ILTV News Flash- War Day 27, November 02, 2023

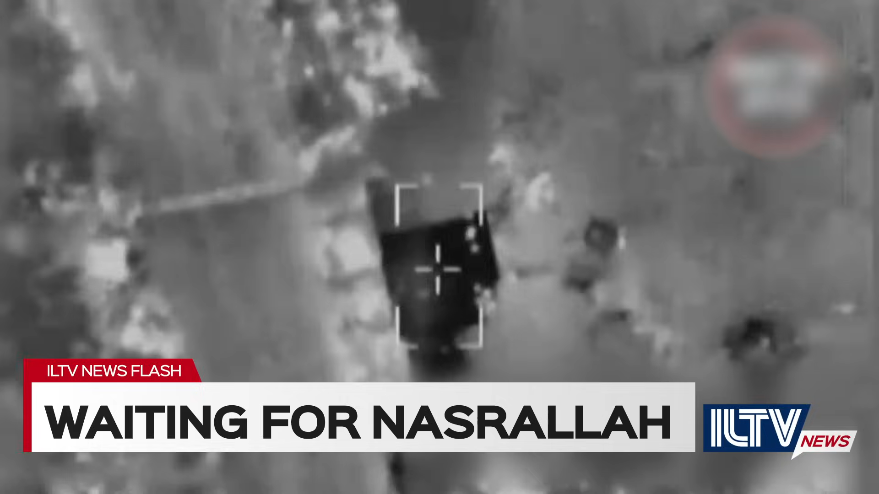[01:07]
the IDF struck the cell in the failed targeting of the UAV ground forces fired artillery shells